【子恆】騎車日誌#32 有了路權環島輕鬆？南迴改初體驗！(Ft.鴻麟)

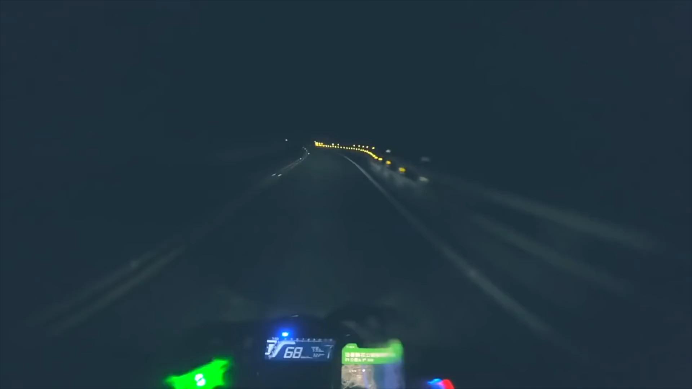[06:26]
去年冬天我跟红林环岛时，我们正在走苏花那段的时候，刚好是晚上又碰上暴雨，